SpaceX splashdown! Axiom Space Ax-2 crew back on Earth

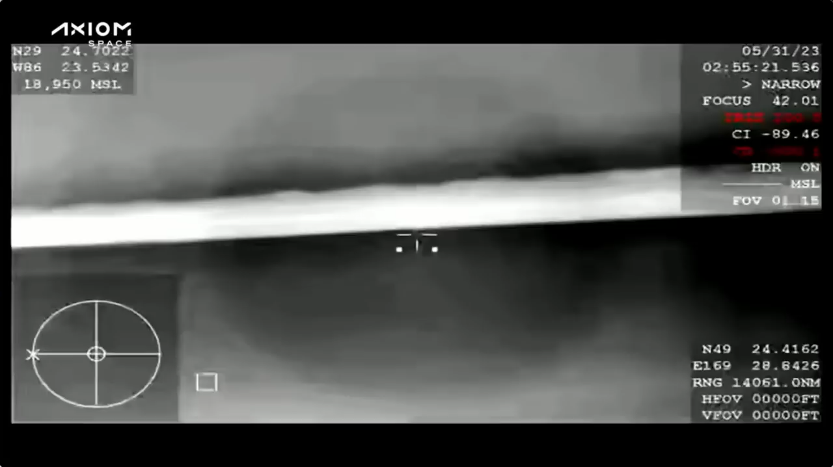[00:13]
And there's our first live view of Dragon Freedom with the Axiom-2 crew. This is coming from one of our thermal tracking cams. I believe this might actually be the WB-57 plane from NASA. This is a thermal imaging tracking cam.
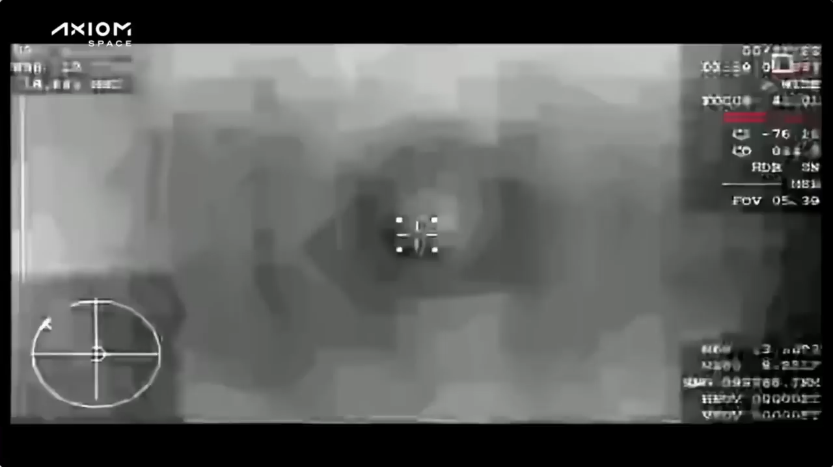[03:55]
Another view coming to us from the WB-57 chaser plane. These are thermal images.
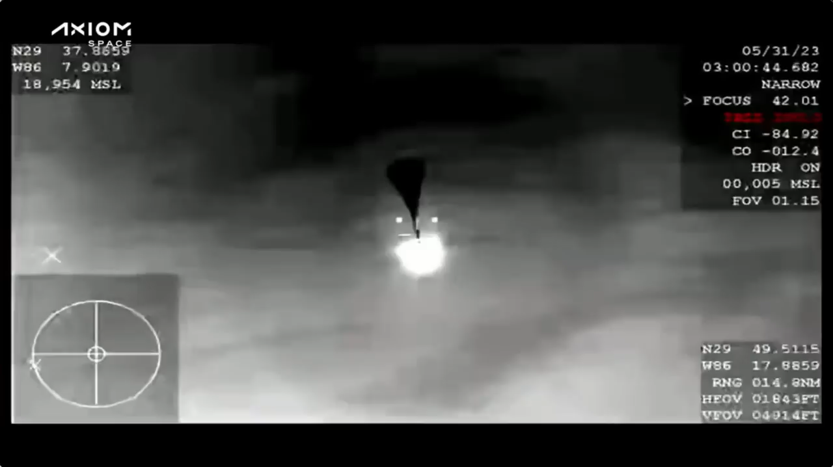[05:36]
All right. Great news there. Those two drogue parachutes have deployed. That helps to stabilize the Dragon capsule and provide that initial deceleration via parachute.
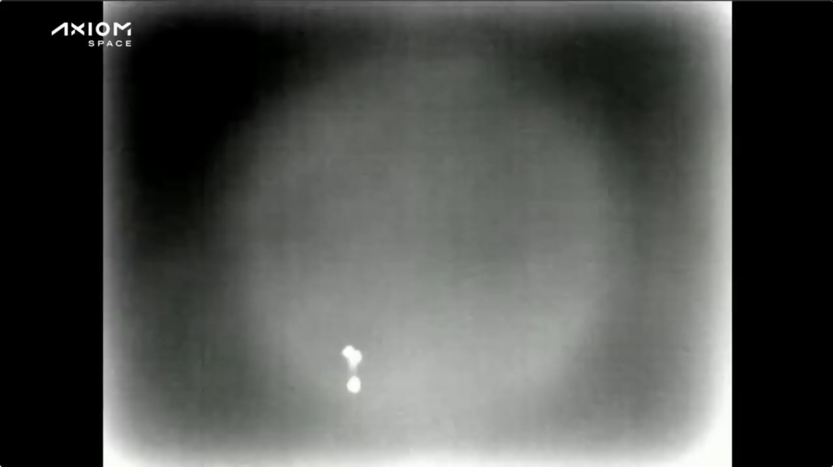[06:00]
And they deploy between 6,500 and 6,000 feet.
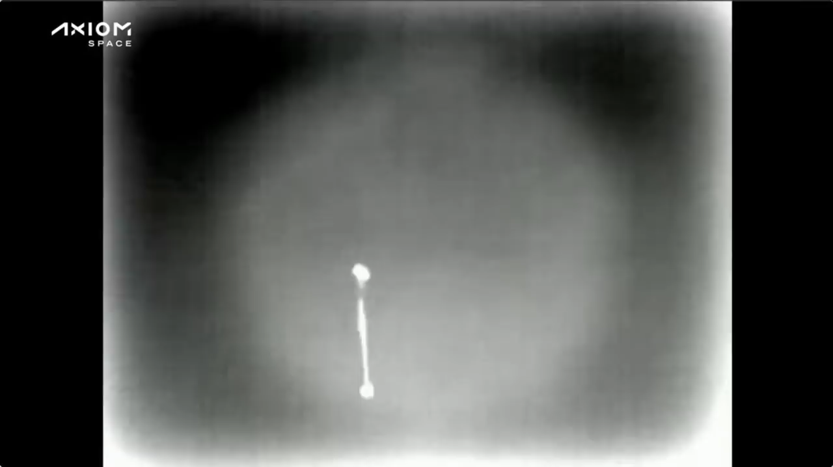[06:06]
And there we can see those drogues pulling away, exposing the main parachutes.
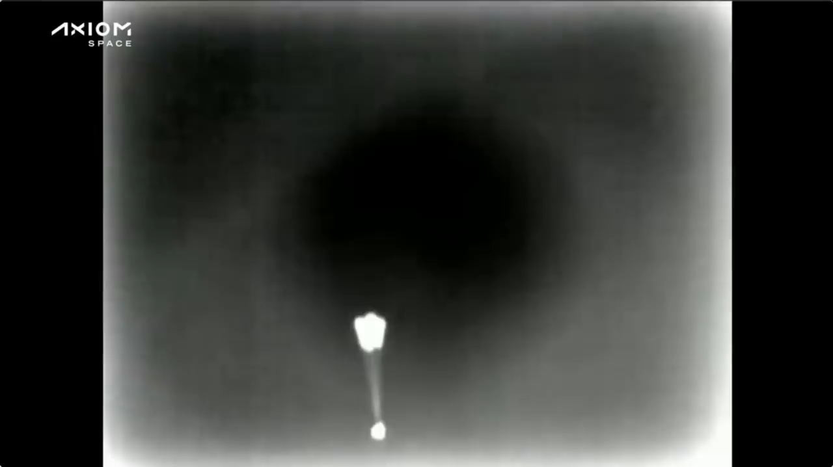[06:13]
There are four main parachutes on the Dragon capsule. And it looks like those are now expanding that reefing. Main chute descent rate nominal.
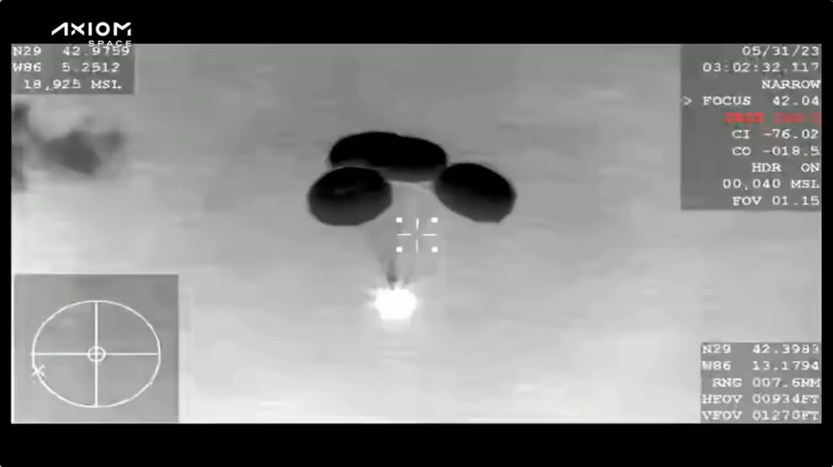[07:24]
So at this point in time we can see we have four healthy main parachutes have deployed. For the Axiom 2 crew, in a matter of minutes they have gone from 17,500 miles per hour, down to roughly now about 70 miles per hour.
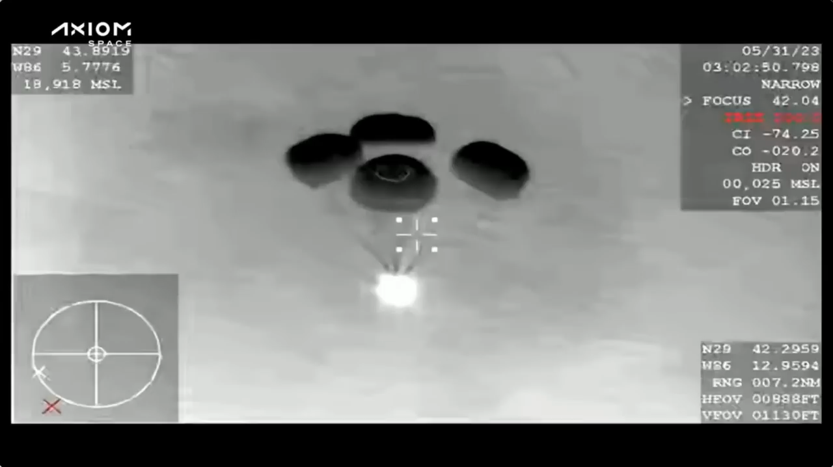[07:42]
Even less than that.